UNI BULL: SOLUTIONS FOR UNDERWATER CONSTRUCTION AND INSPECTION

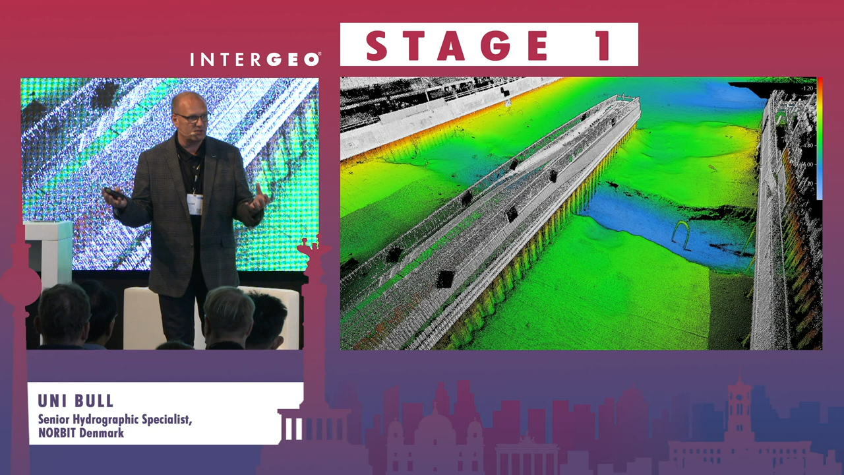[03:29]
never seen before here we see underwater constructions and underwater features that we never seen before and that's what we're going to see a number of different very nice images
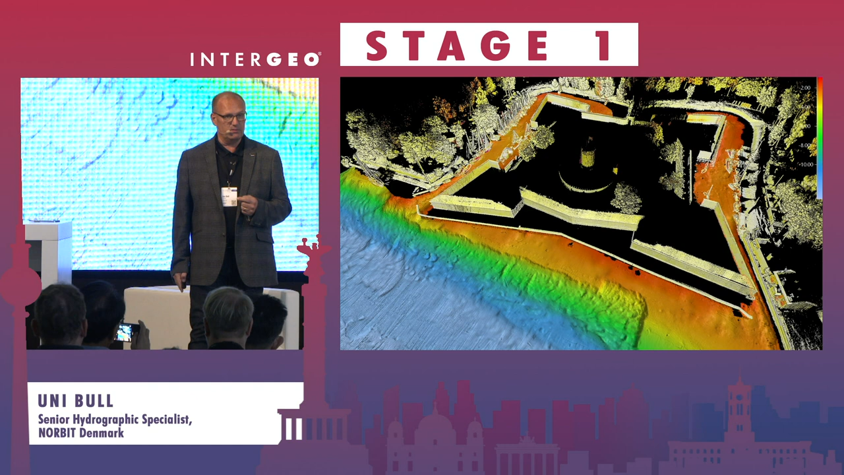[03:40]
of right in front of this fortress you can see you can see dredge marks you can see scour marks from from a dredger very often used they very often use multibeam
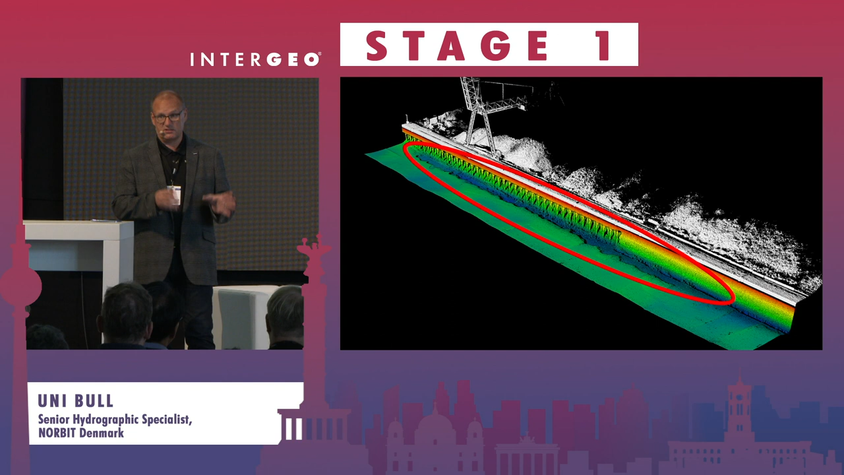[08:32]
something that doesn't look doesn't look right so the last couple of examples is is pipelines